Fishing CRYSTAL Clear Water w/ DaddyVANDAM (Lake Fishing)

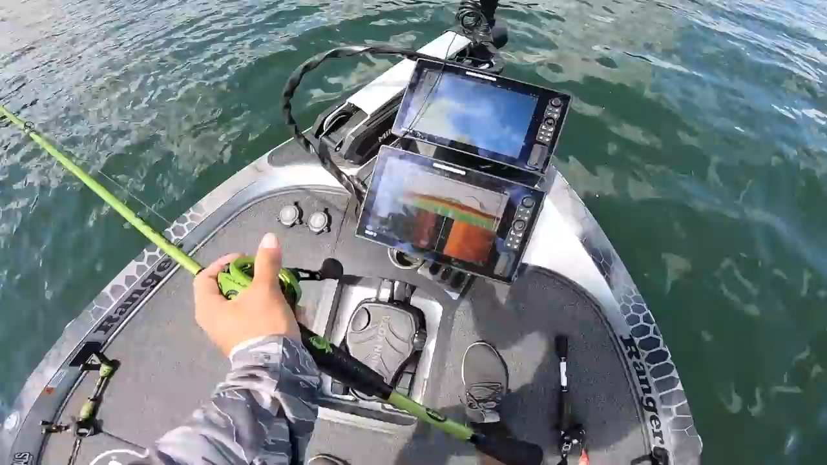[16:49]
that's a fish chasing bait right there it's pretty cool just pushed up a little shallow on this but still fish up there